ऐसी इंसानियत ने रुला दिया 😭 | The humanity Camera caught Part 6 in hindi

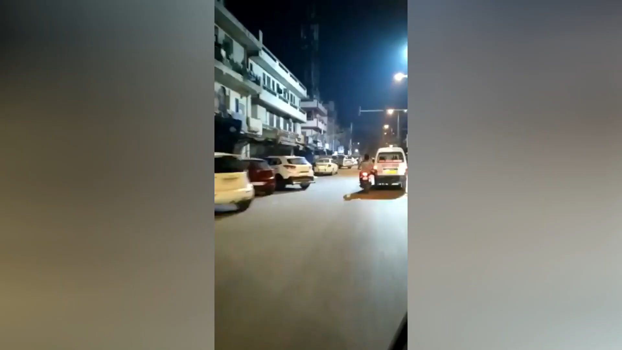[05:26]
व्यक्ति एम्बूलेंस को पैर से � अस्पताल
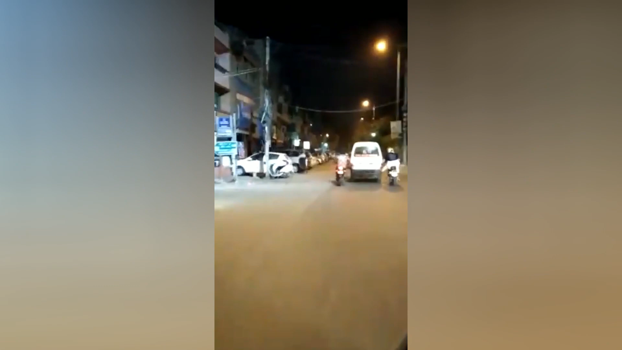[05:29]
पहुंचाने का काम कर रहे हैं दोस्तों दरसल बात ये है कि रात में दूसरे अस्पताल में मरीजों
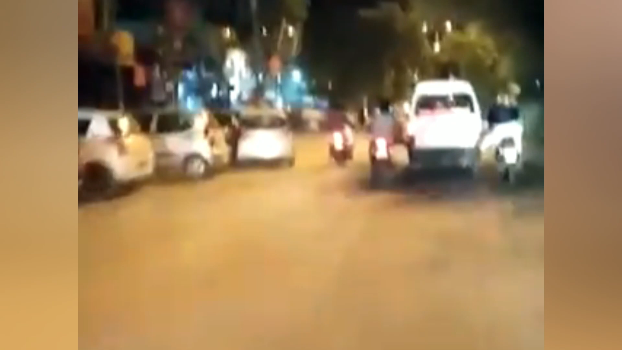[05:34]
को शिफ्ट करने के दोरान एम्बूलेंस में खराबी आ जाती है तब ही वहां दो बाइकर से फरिष्टे बनकर मदद के लिए सामने आते हैं और
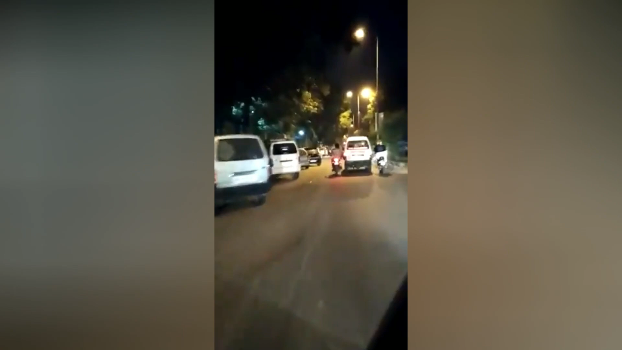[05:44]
एम्बूलेंस
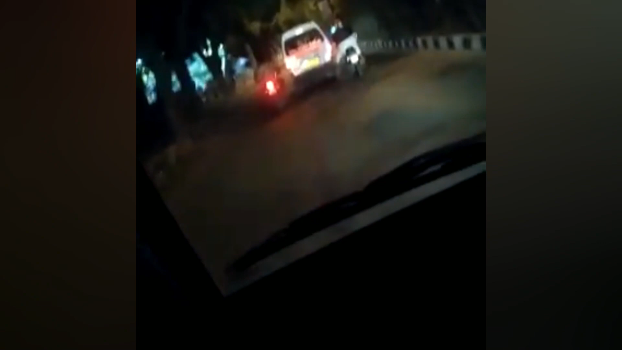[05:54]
में काई लोग फॉर विलर से आ जा रहे थे लेकिन किसी ने भी मदद के लिए हाथ आगे नहीं बढ़ाया लेकिन इसी बीच इन दो बहादूर यवाओ ने खुद की जान खत्रे में डाल कर एंबुलेंस को धक्का देते हुए 12 किलोमेटर दूर तक ले गई